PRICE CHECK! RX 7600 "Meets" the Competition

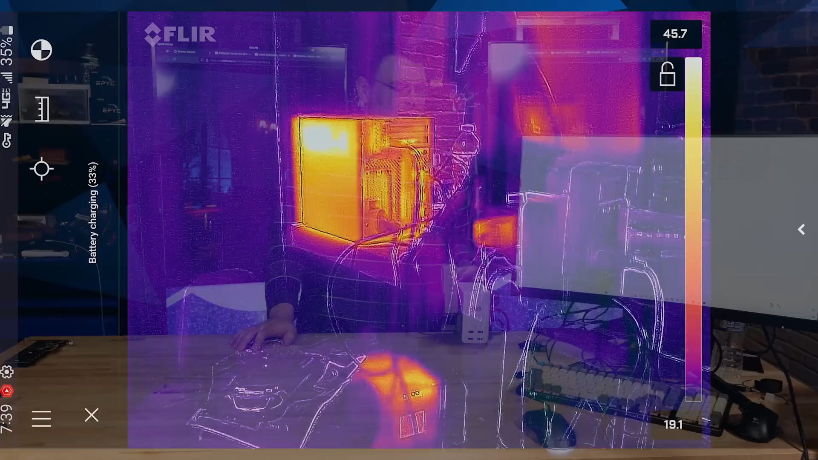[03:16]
As you can see, the exhaust from this thing, 47 degrees C. It was pretty toasty.